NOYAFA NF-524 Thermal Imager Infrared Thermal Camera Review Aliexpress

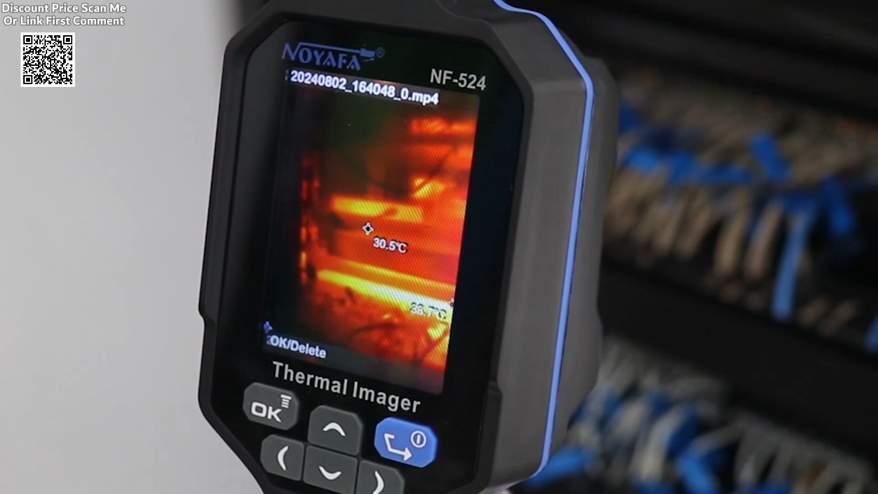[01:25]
On screen: spot 30.5°C
making it suitable for industrial environments.
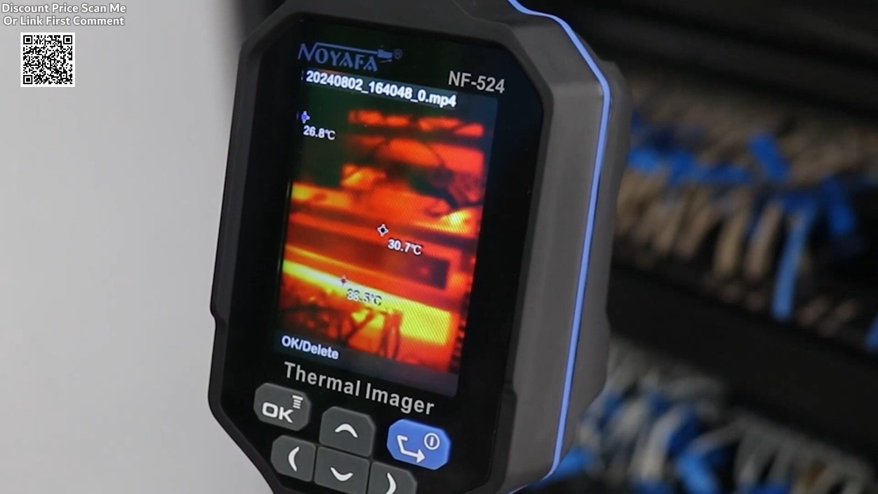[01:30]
On screen: spot 30.7°C
It weighs only 300 grams and measures 219 by 70 to by 66 millimeters, making it compact and easy to carry.